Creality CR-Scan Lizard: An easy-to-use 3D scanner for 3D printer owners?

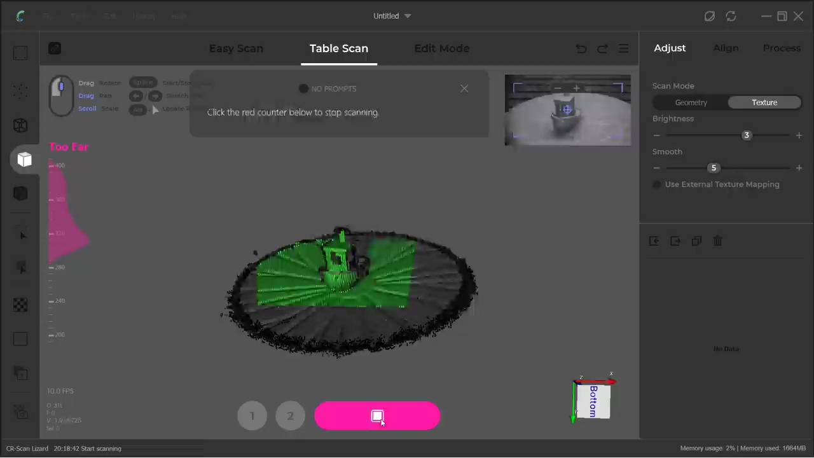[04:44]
We still need to scan the bottom of the Benchy,
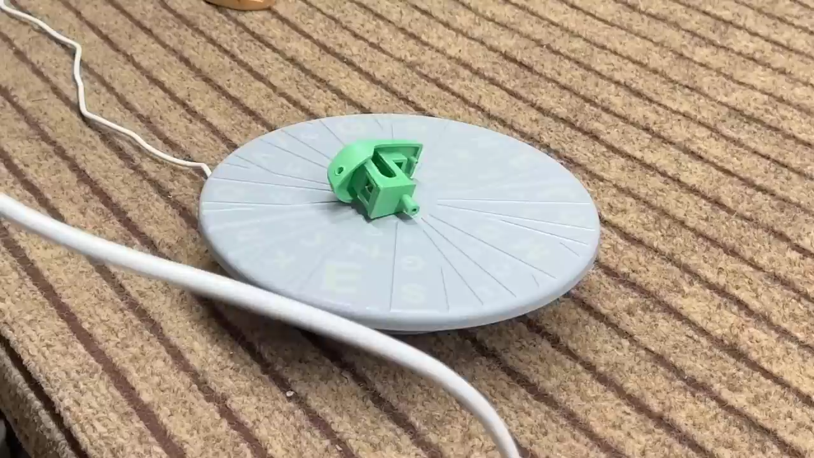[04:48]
reposition the object, then select Append and do one more scan from a different angle. It took another minute to capture and process the second scan.
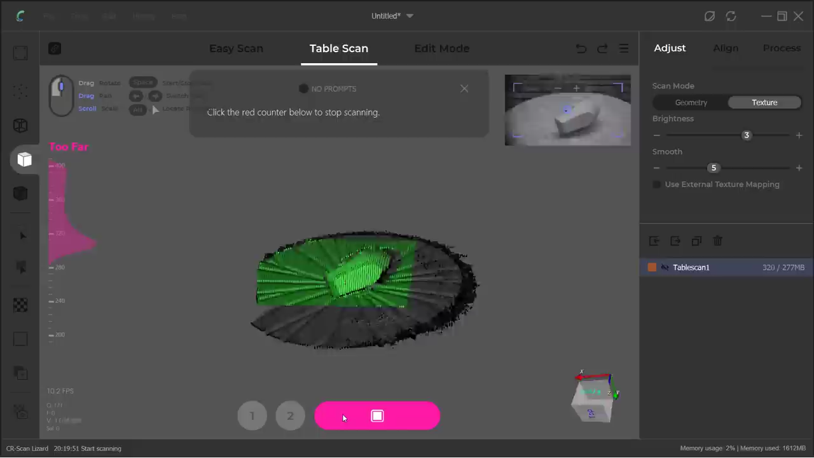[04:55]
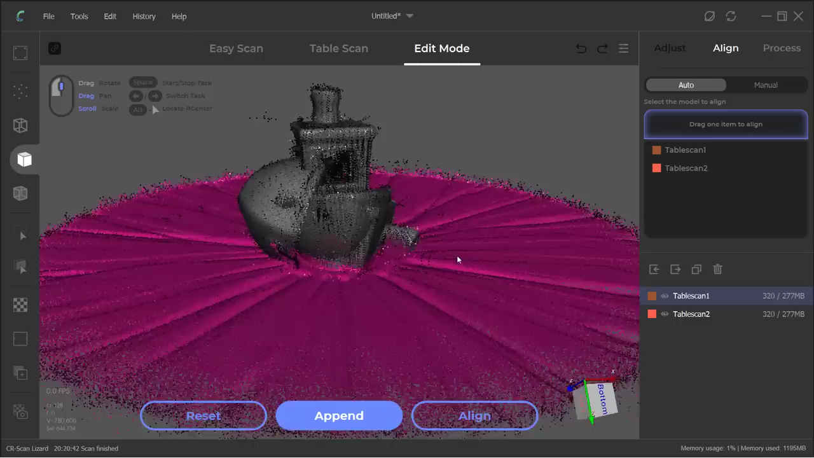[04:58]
Now, we can show both scans and select Align to let the software align them automatically.
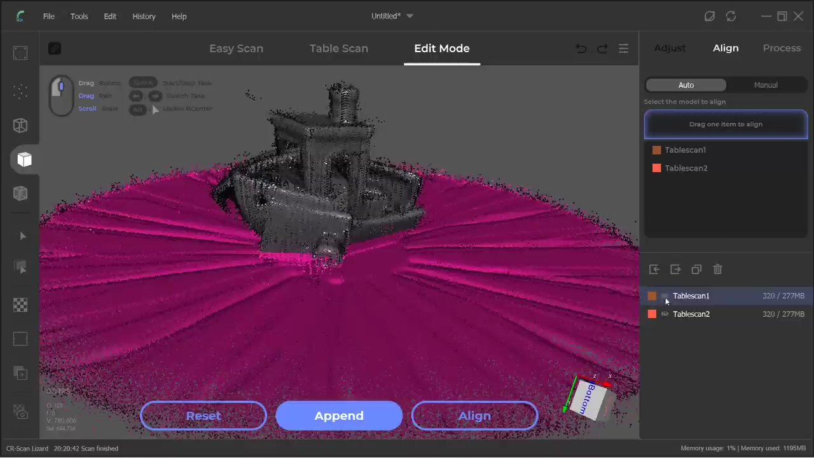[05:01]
It seems the software aligned them correctly and we don't have to do this manually.
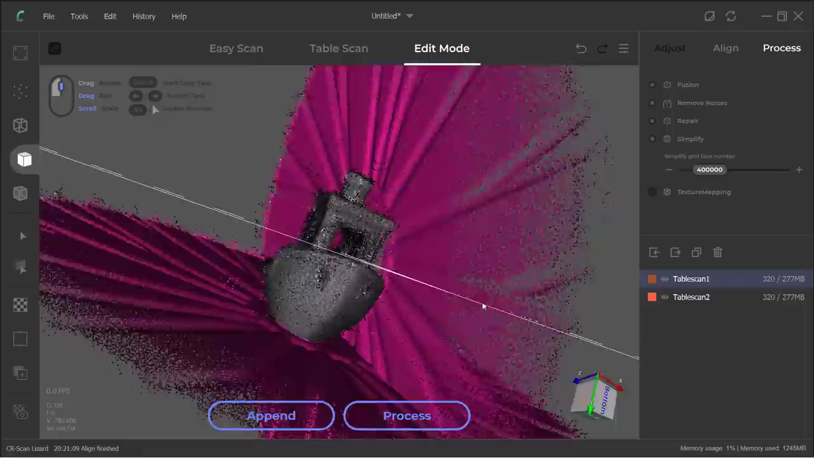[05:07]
Click Process and it will take another 30 seconds to process. Okay, it is now done.
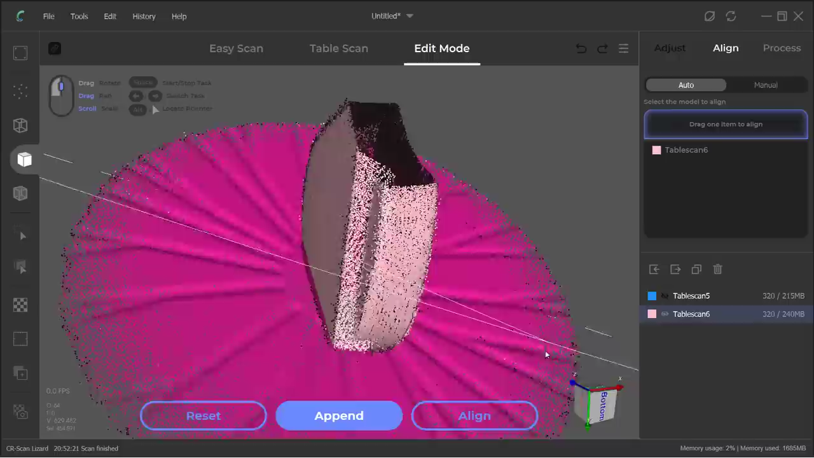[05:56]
The top is missing, but let's use Auto Align and see what the software comes up with. It only took 6 seconds and the result seems alright.
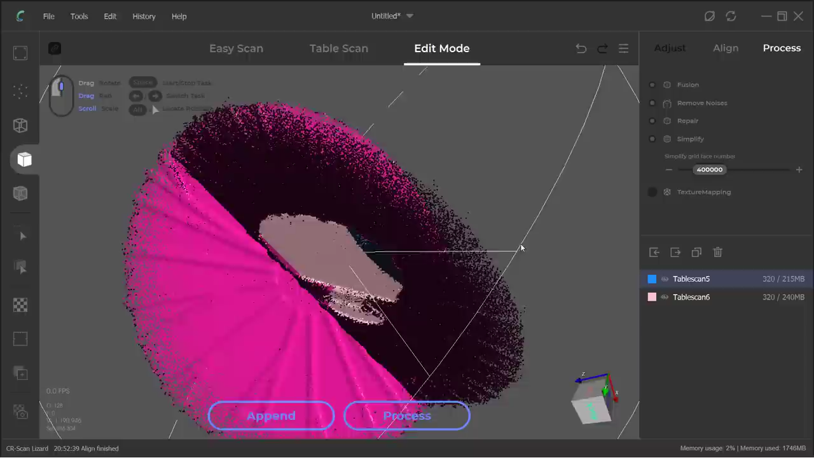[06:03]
Let's click Process and let it do the rest. It took 1 minute and 50 seconds and the result is not bad.
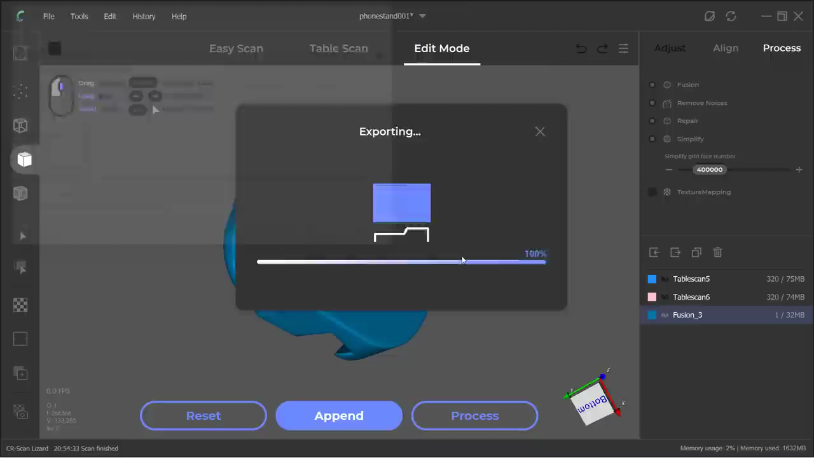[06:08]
Finally, I will try this taller Spider-Man model.
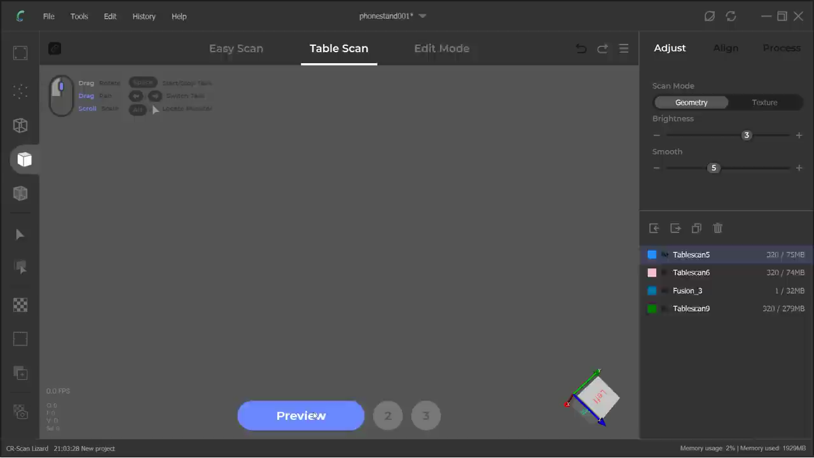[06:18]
When I try doing a preview and lifting the model inside the preview window, there's just no way I can do this.
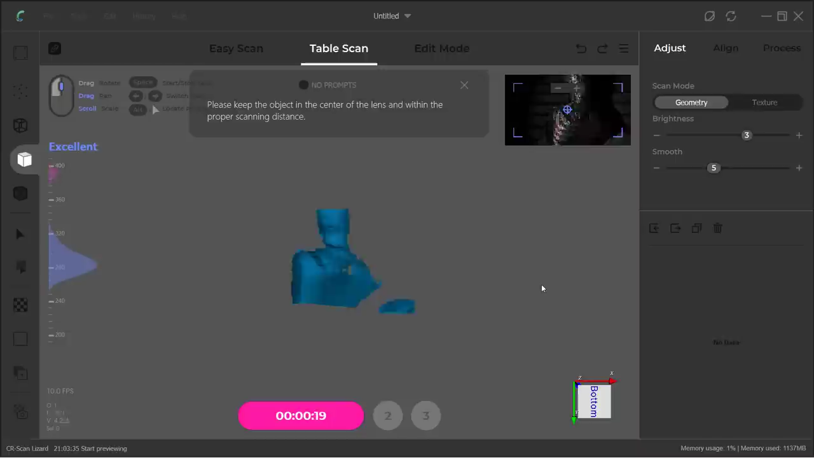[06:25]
The distance gauge is still showing too far.
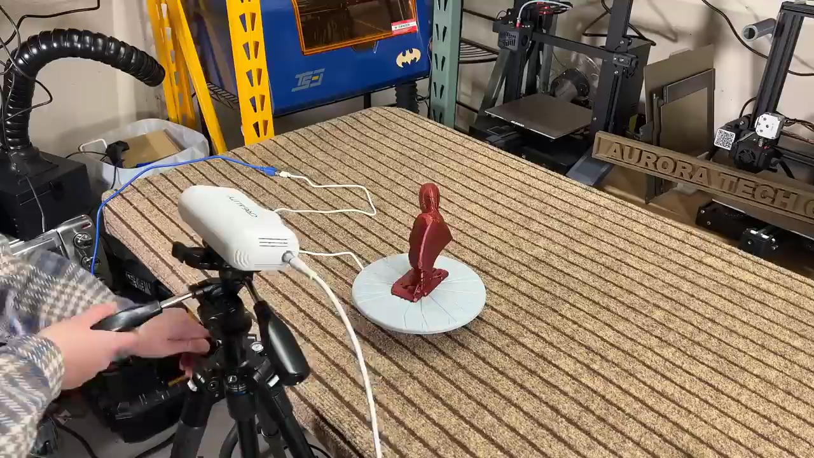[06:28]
The best I can do is only scan the lower half of the model in the first scan.
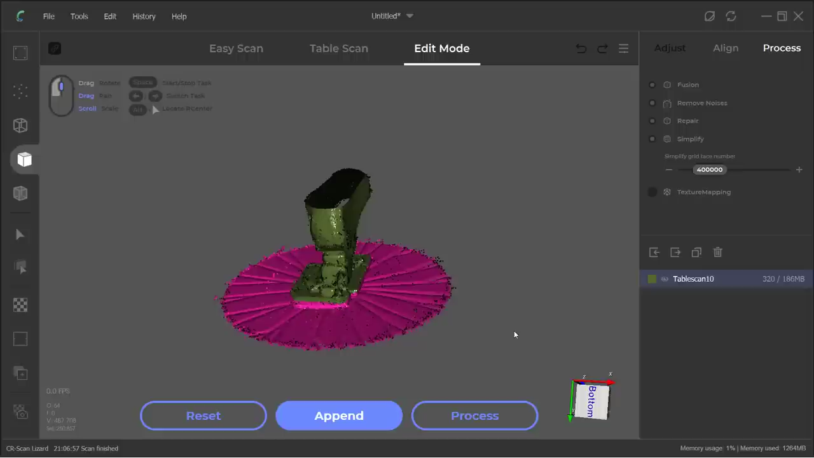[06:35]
Then, I will lay it down to scan the front of the model.
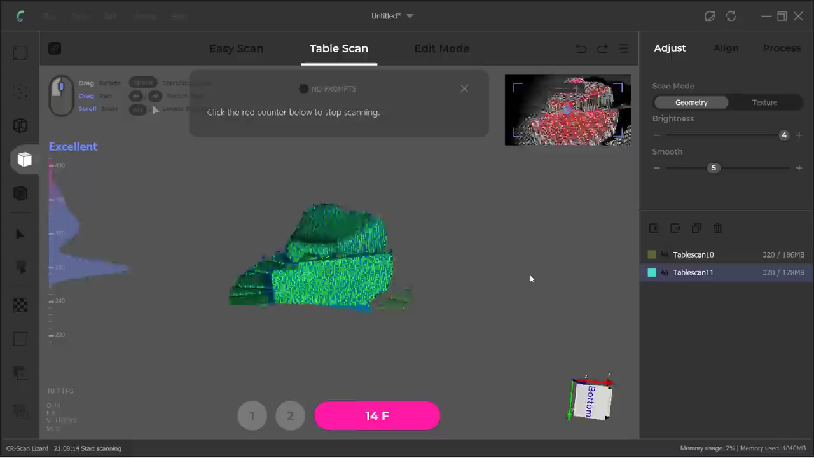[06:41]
Finally, flip it over to scan the back.
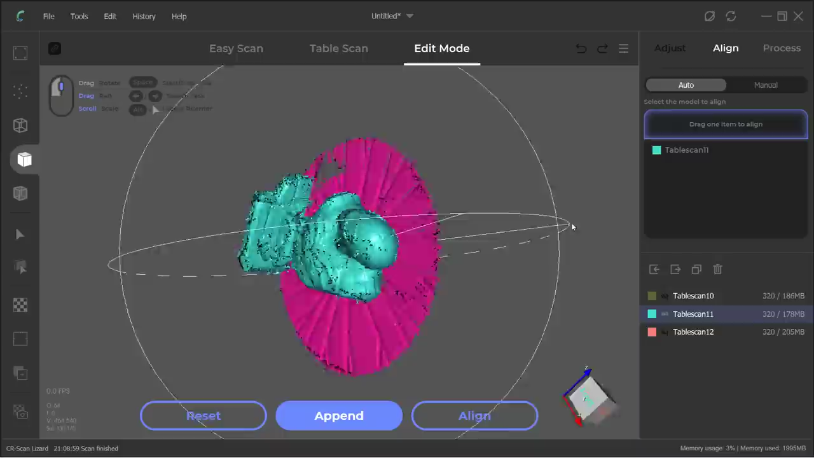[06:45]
Okay, we have all 3 scans here. Show them all and select Align and let the software do Auto Align.
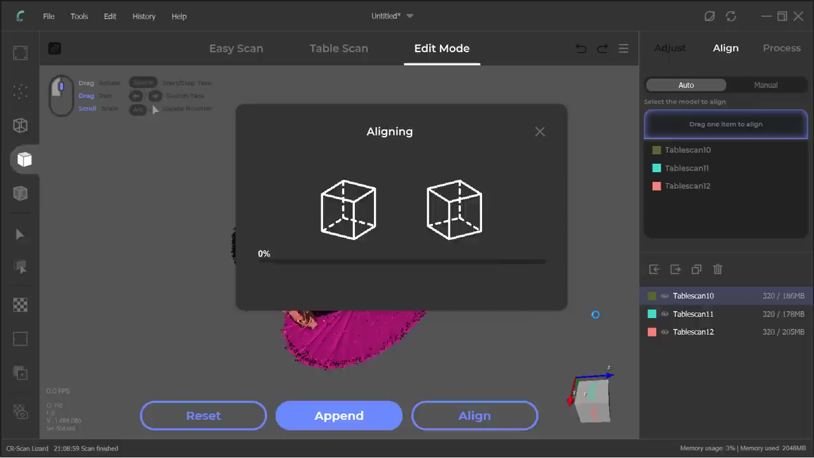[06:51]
Surprisingly, it's still aligned perfectly. Click Process and let it do the Rebuild, Noise Removal, Fusion, Repair and Cleanup.
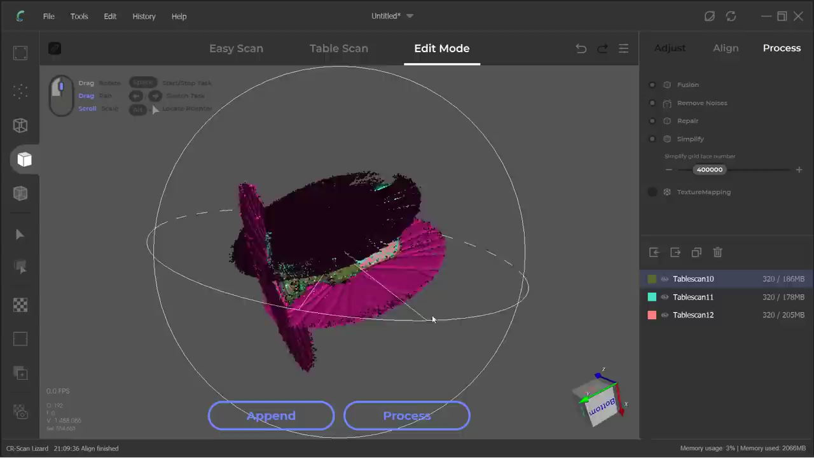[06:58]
This all took less than 2 minutes and the model looks pretty amazing.